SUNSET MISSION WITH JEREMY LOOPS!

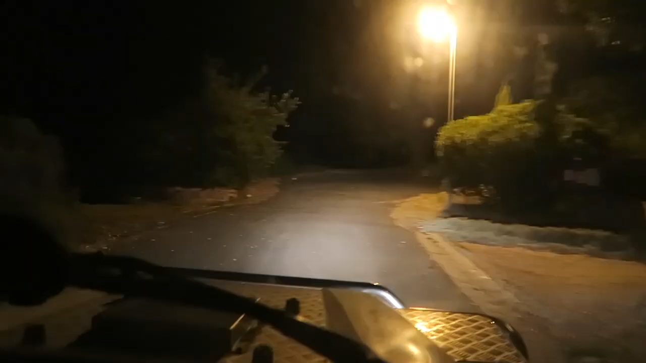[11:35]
We're gonna go up beyond that lighthouse and just get a like
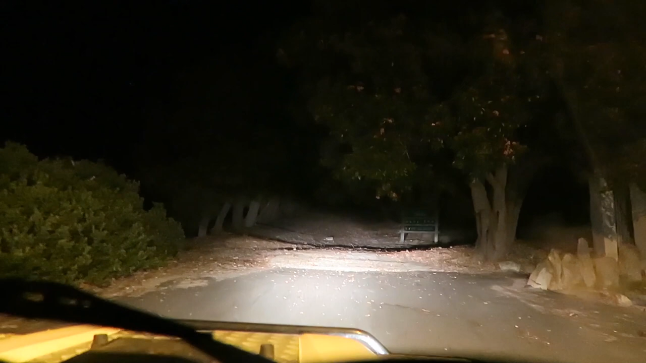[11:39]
overview of the whole of am I gonna fit under there? Yeah, you will. Am I going straight?
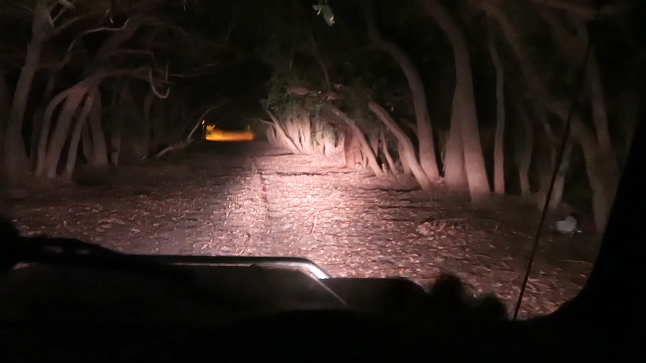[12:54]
20 after midnight. 20 after midnight. Bedtime. It's a good place to be, though. Yeah, this is beautiful. Quite scary. Yeah, it's a creepy little wood. Yeah. Okay, we're gonna go to bed now, but we've had an awesome evening.